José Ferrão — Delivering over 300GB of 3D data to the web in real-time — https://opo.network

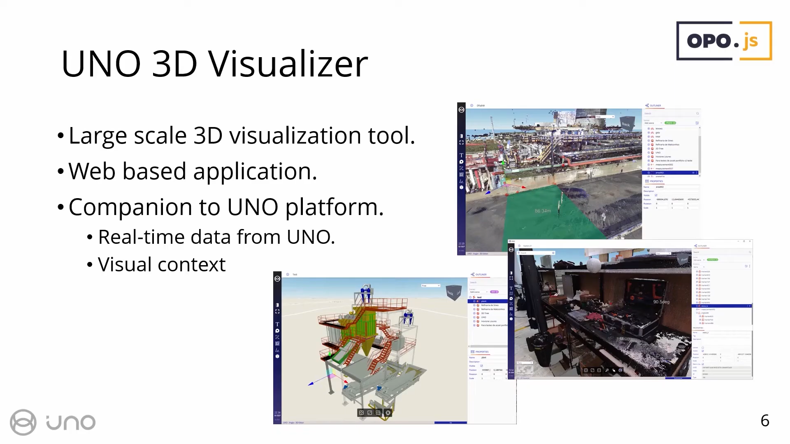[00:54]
So you use it to give context to our data and to show real-time information about IoT monitoring and about risk management.
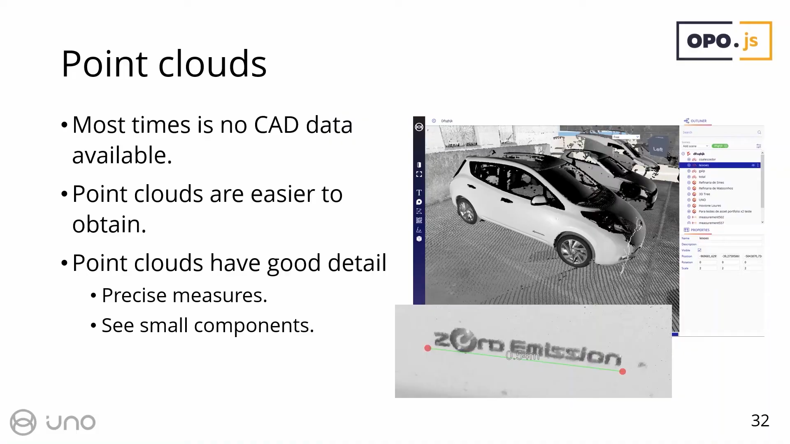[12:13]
So we have some laser scanners that rotate and take a lot of points from the environment. And we have a pretty nice reconstruction of the environment, as you can see here.
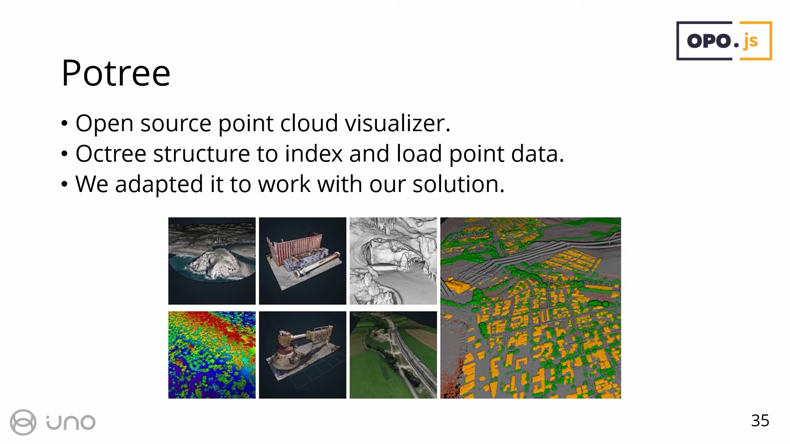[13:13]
Pottery is an open source point cloud visualizer. It already has a good octree structure inside to index and process all of this data.
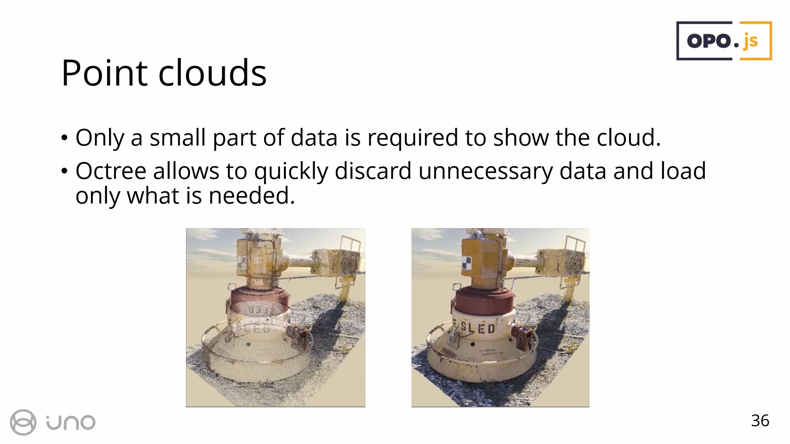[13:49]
You can just draw a couple of them and keep loading more and more and more of them. But this is enough for the user to perceive what's in there.
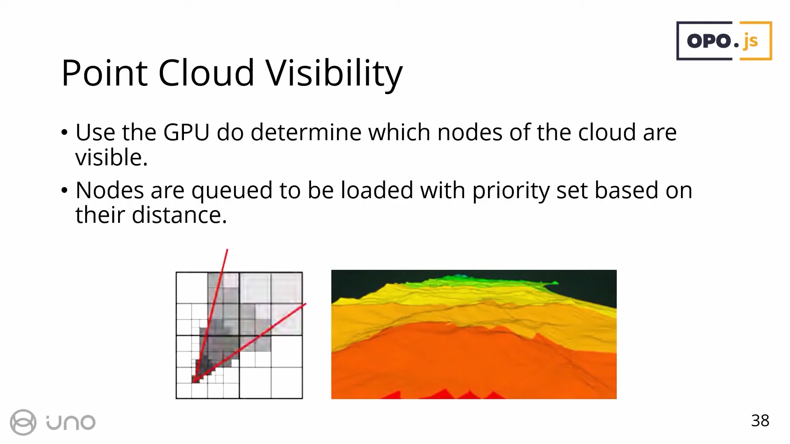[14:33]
we use the GPU to calculate this what is visible and to calculate occlusion. Can do a lot faster with point clouds.
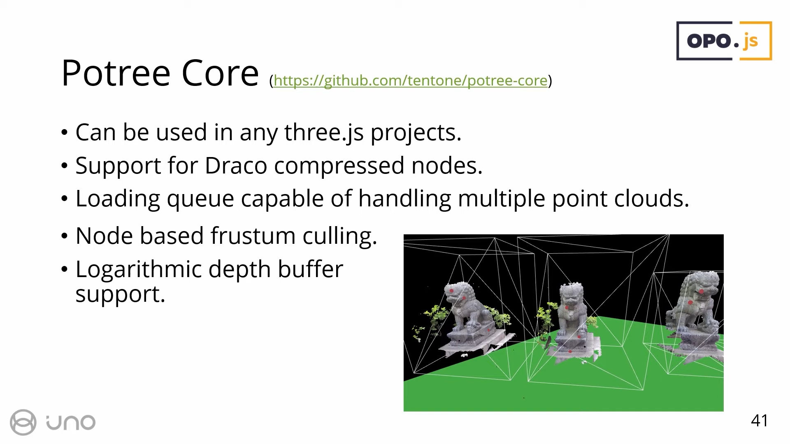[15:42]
It has all the core features of Pottery with some changes that we do to make it faster, to make it usable with any 3.js project. It has support for Draco compressed nodes that Pottery doesn't have.